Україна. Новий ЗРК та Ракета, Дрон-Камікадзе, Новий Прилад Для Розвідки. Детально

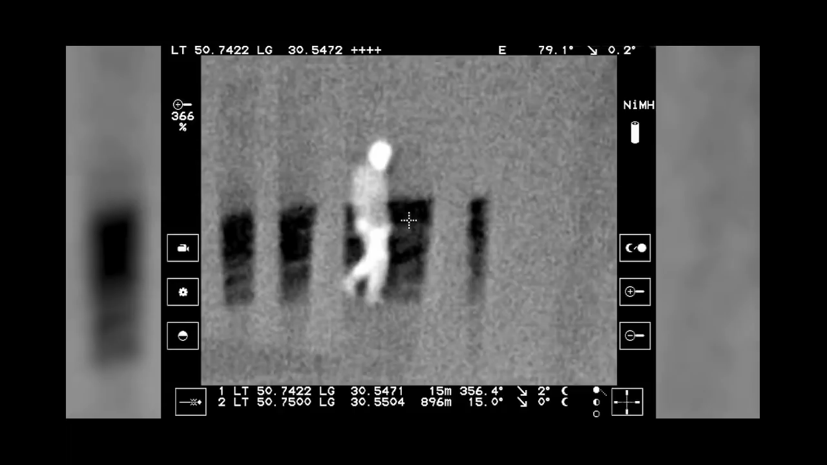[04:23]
Прилад забезпечує виявлення будь-якої техніки противника на відстані до 10 кілометрів у денному каналі та до 5 кілометрів через тепловізор, а людини на відстані 5 та 2 кілометри відповідно. ПСК ПС-04 має декілька важливих переваг.